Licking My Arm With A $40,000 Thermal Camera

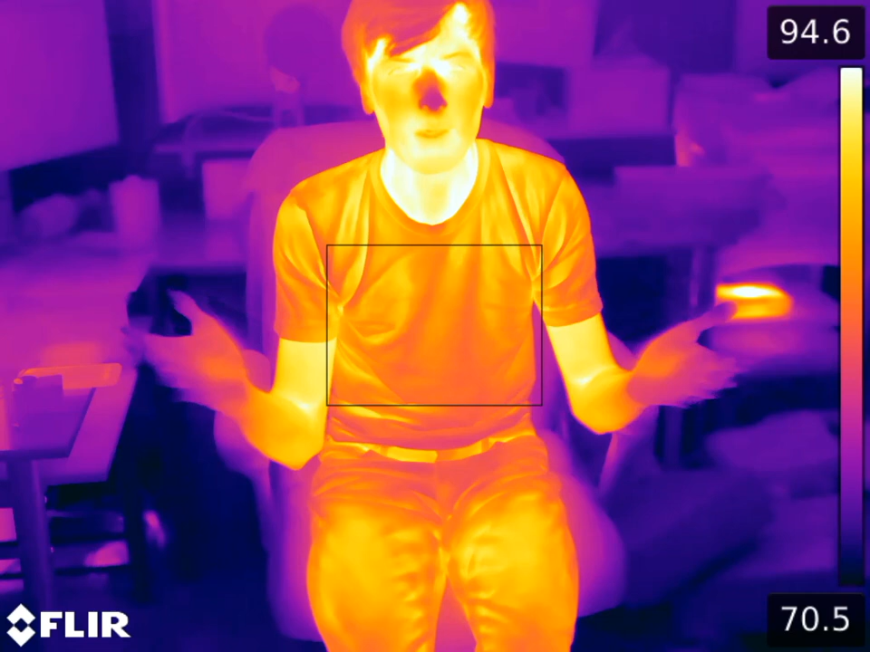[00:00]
What's up guys? I am using a $40,000 thermal camera by FLIR that they are letting me borrow and so I'm just going to do this dumb little thing real quick but I'd love to know what your ideas are
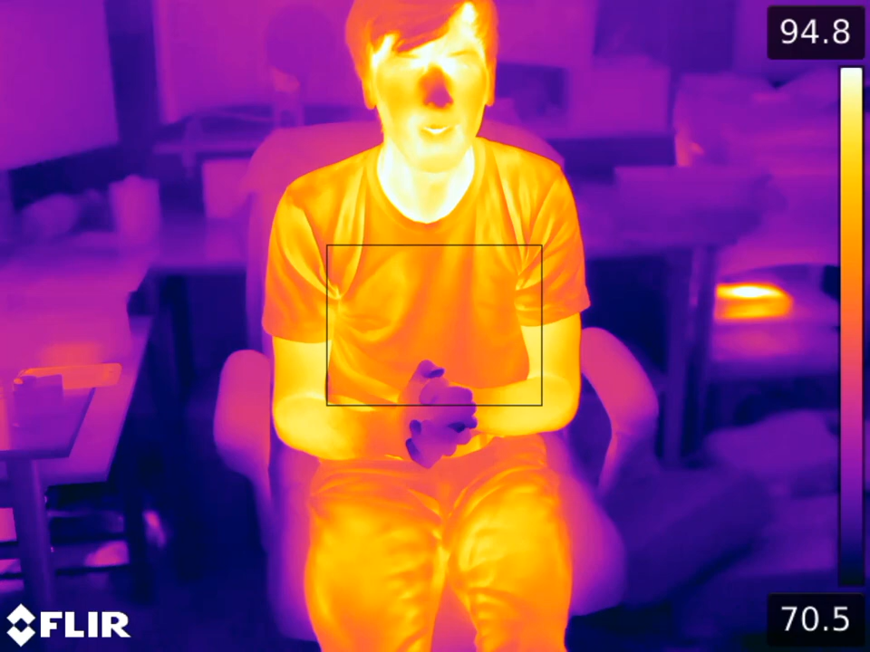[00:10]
as far as things that I should do with this hopefully car related while I've got this camera in.
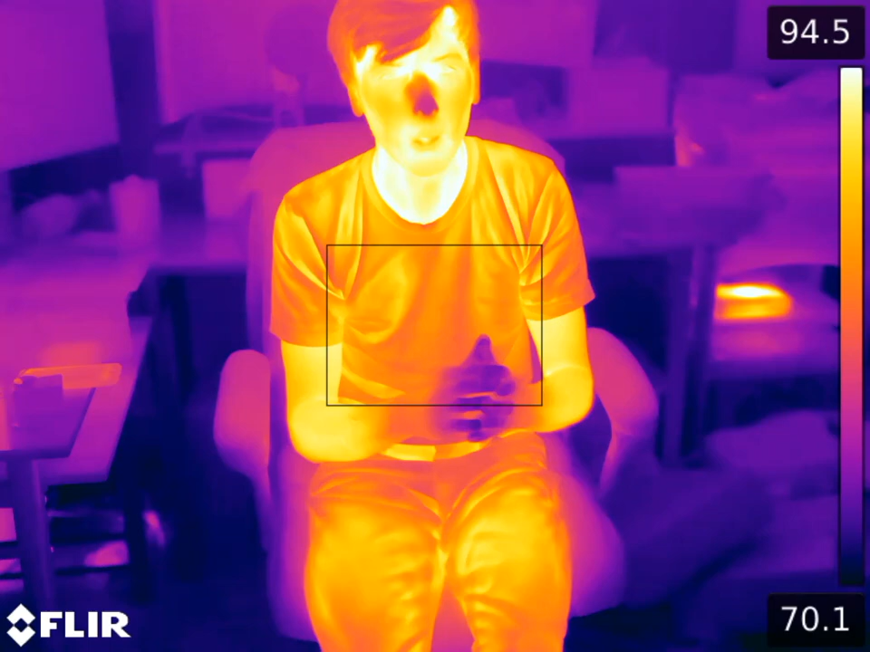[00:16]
Super cool thermal camera. I'd love to hear what ideas you would like me to do with it. So I'm going to go ahead and lick my arm.
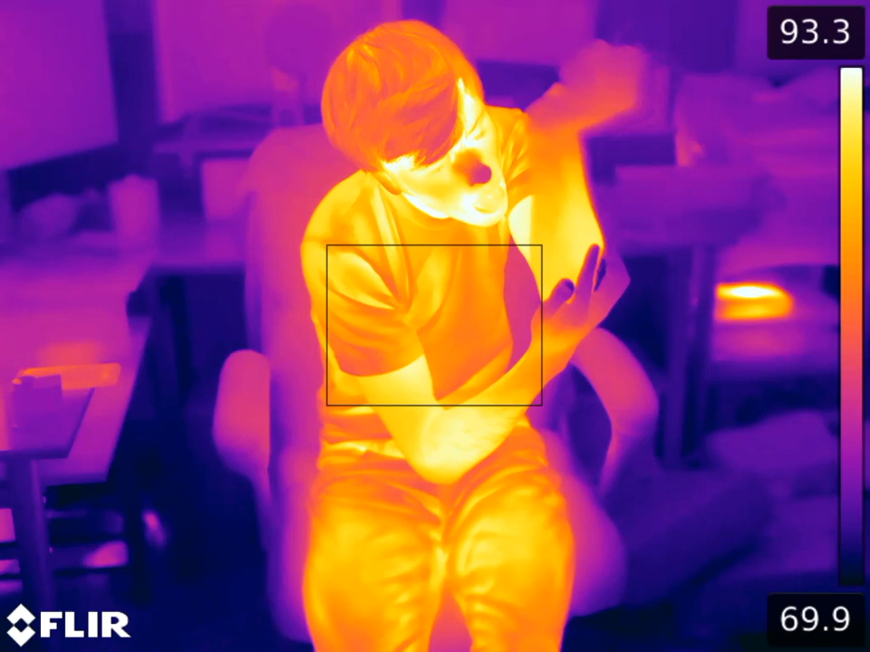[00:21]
You can see my arm licked. Don't know what that's going to look like. I'm going to blow on it to kind of evaporate that air off or that water off rather
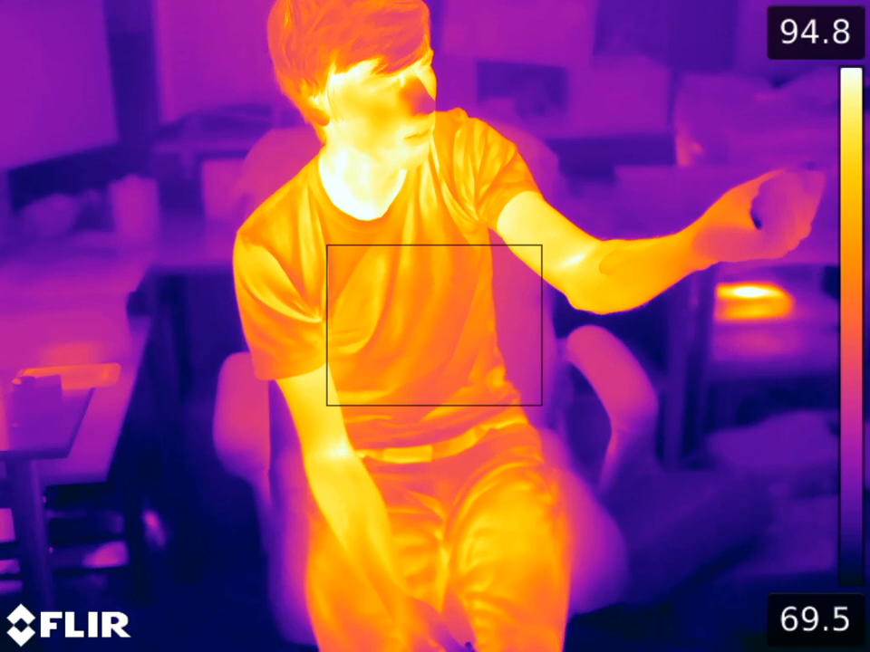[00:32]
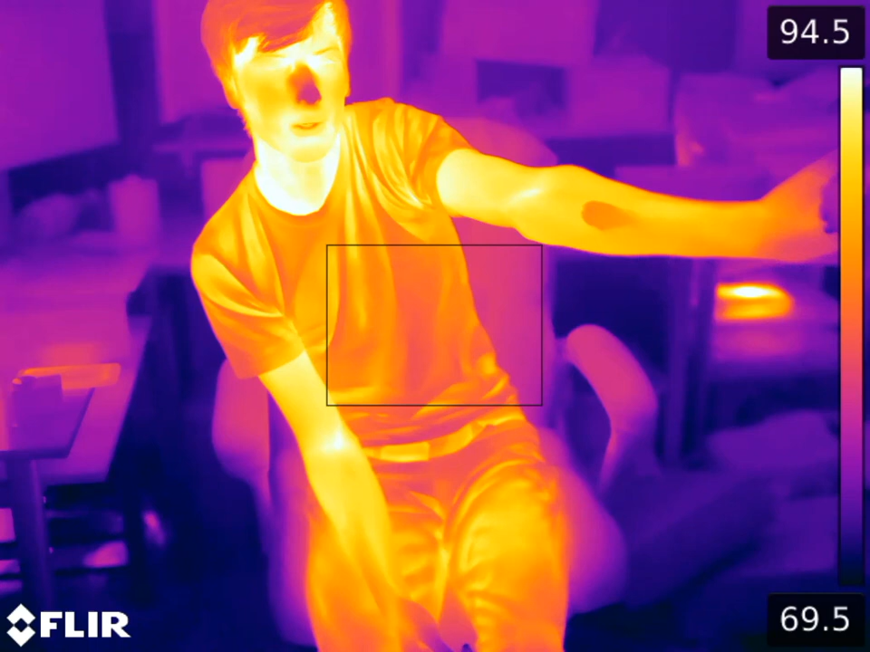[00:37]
and we'll see if there's any difference in what that looks like and here's some footage of my cat Bucket.
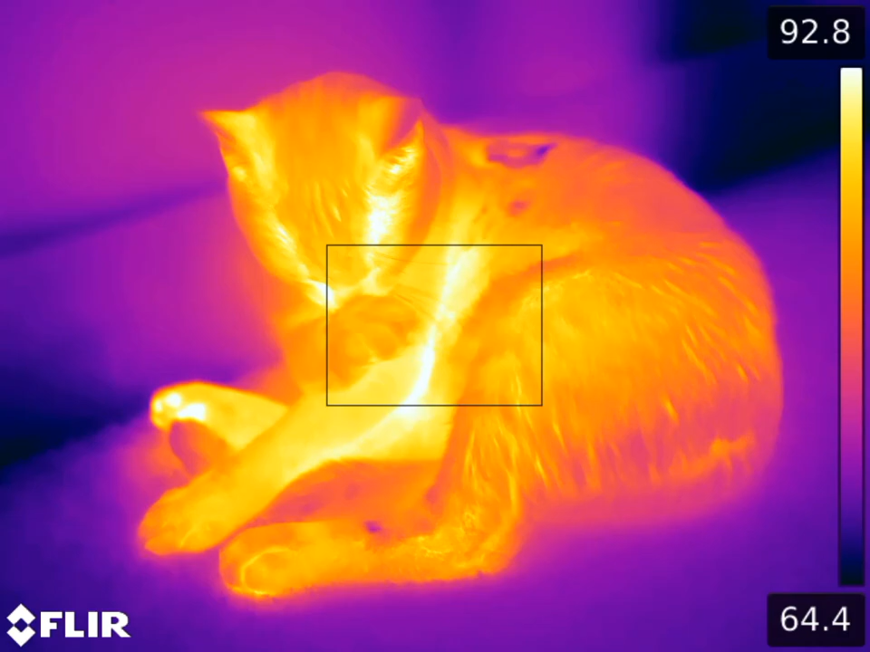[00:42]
Pretty cool to see.
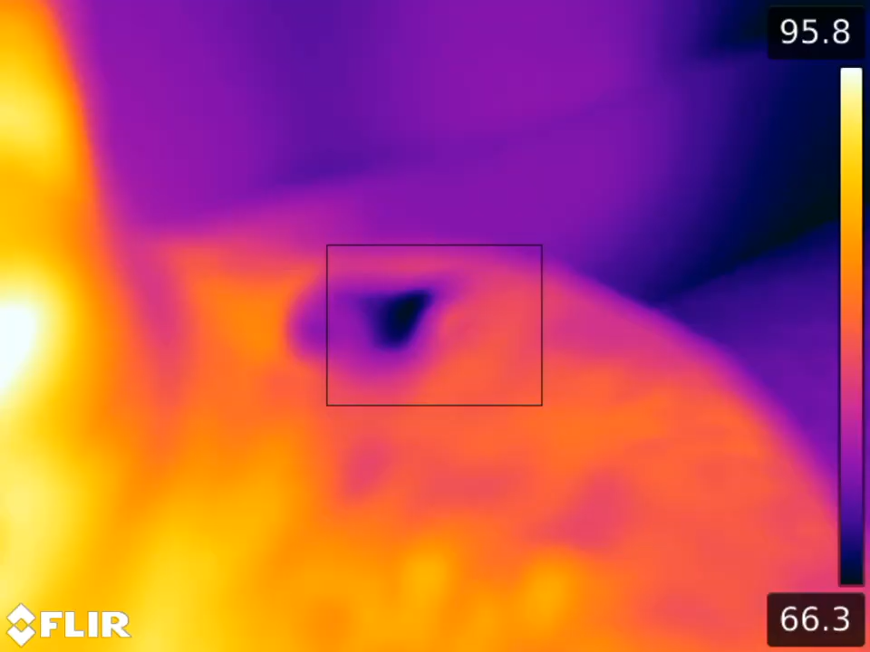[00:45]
He also you know he licks himself and then you can see the evaporation on his fur there.
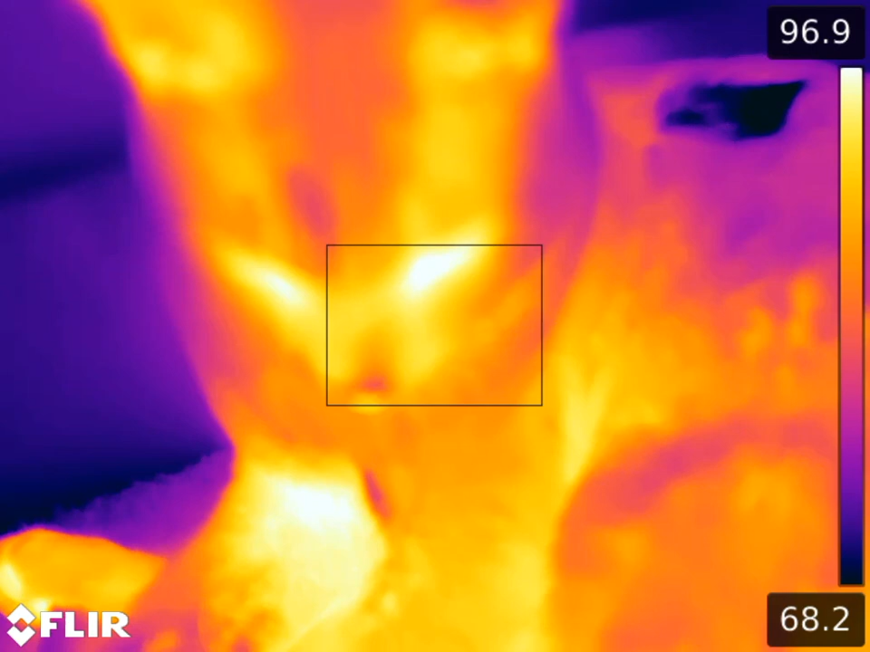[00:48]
So anyways let me know what you guys would like to see with this camera while I've got it in.
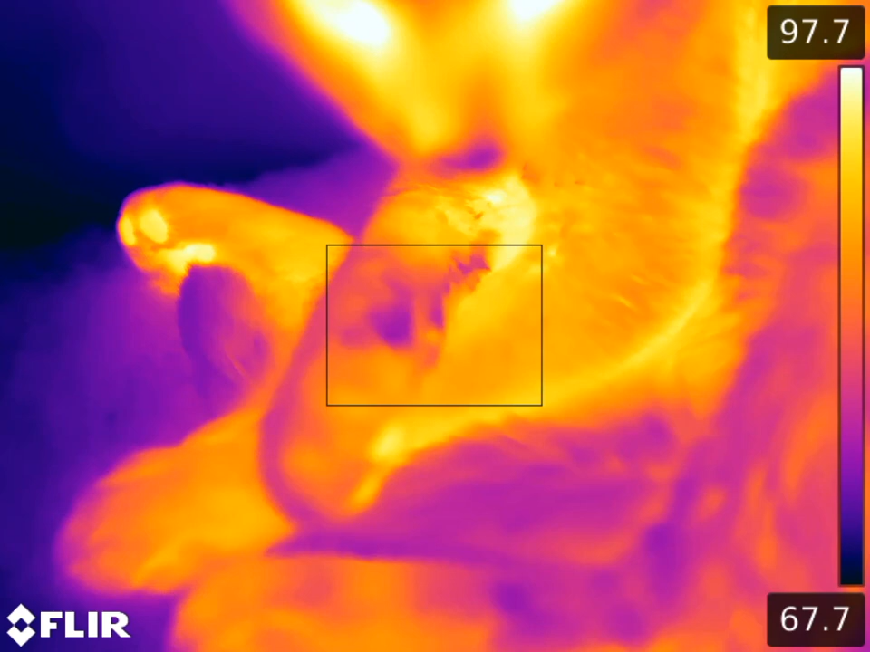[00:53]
Super cool opportunity to use this ridiculously expensive thermal camera.
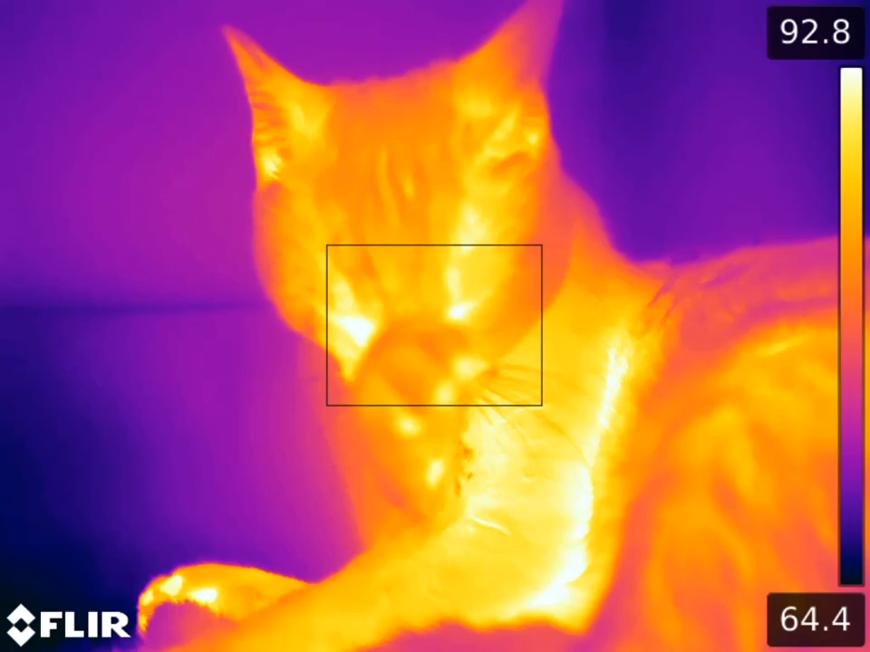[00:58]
So what would you guys like to see?